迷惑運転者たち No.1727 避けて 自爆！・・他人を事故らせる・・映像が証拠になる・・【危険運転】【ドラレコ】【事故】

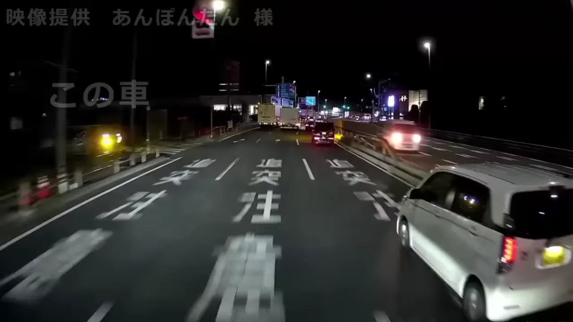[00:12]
こいつだ。なんだこいつ、あ、なんで無駄なことやってるのかな。最初から右切ればいいのよ。
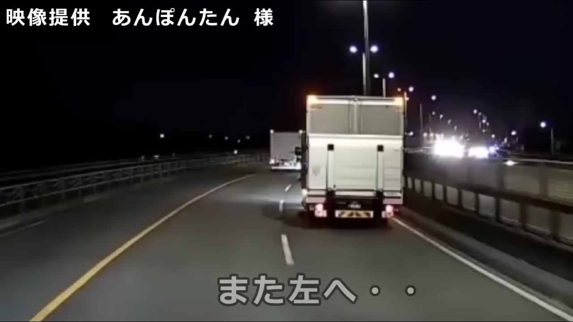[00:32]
はあ、バカだろ。ははっ、うぜえこういうの、右に左に行ってうちゃろうちゃろうするのよ。前が詰まってんじゃんよ、ひたすら向こうまで。そういうのわからねえバカっつうのは、免許持ってること自体がおかしい。 どうしてそうなる。